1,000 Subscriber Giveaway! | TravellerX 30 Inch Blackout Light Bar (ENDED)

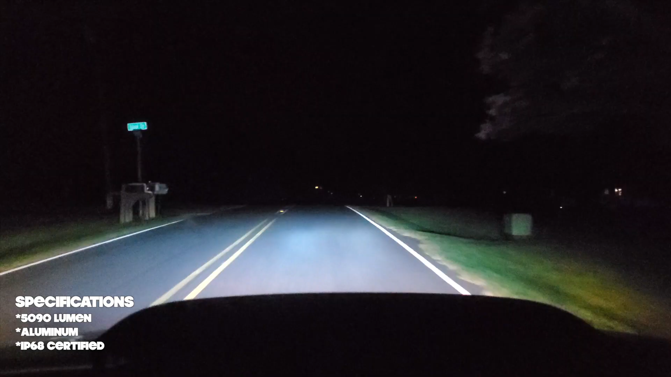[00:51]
Now in terms of specifications, this light bar is rated to be about 5,000 lumens,